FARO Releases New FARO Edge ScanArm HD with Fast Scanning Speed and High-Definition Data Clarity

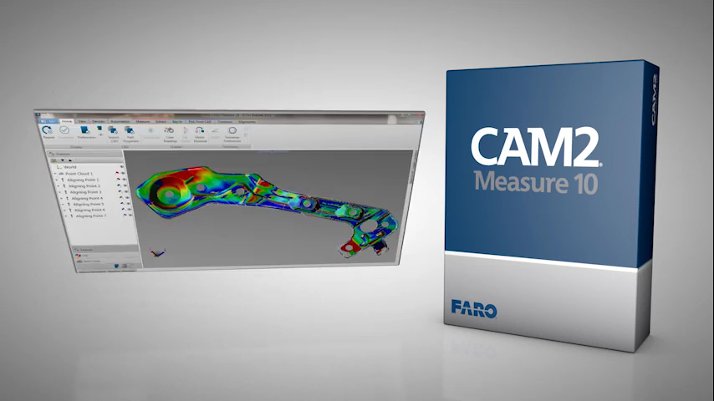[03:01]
the Faro Edge ScanArm HD is a complete solution for all of your 3D contact and non-contact measurement needs.